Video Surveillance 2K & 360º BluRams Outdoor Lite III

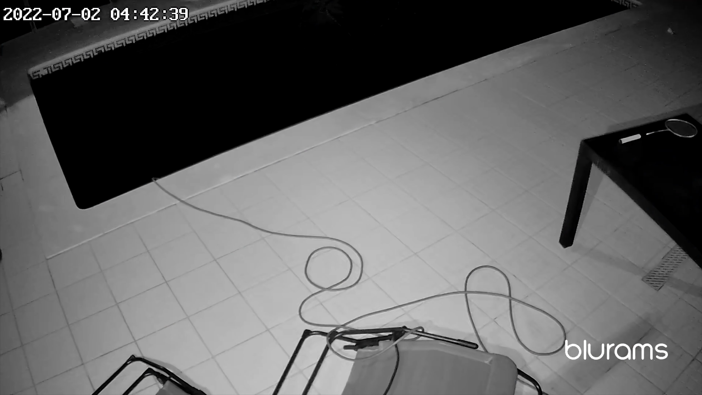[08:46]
the quality of the image is really nice when we